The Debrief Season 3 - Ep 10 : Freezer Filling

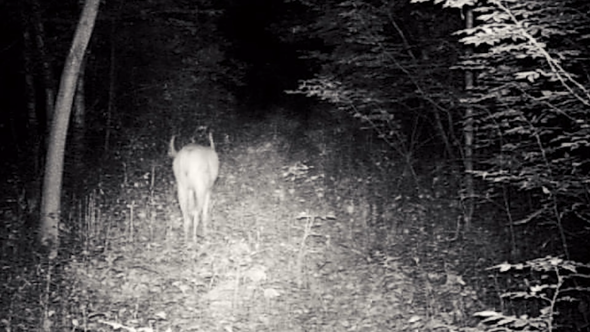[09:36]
Well, I think it's a lot of deer, I think it's a lot of deer.